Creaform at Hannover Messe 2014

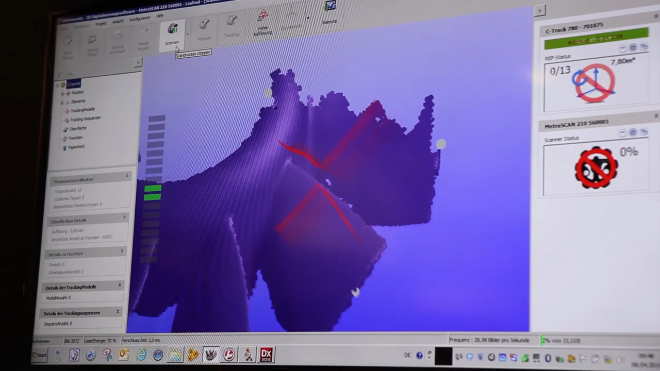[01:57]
So what we see on the laptop is that at each area we collect enough data to create a perfect STL file.